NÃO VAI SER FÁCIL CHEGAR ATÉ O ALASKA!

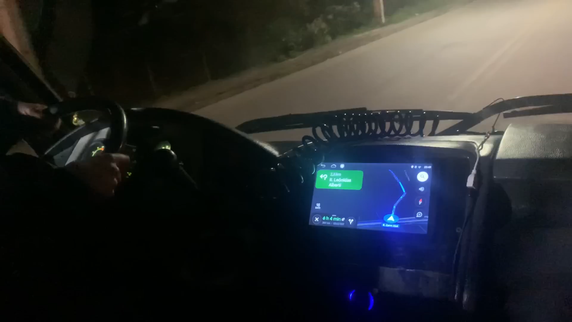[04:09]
E olha só como tava o farol que veio na compra do nosso ônibus. Olha que maravilha.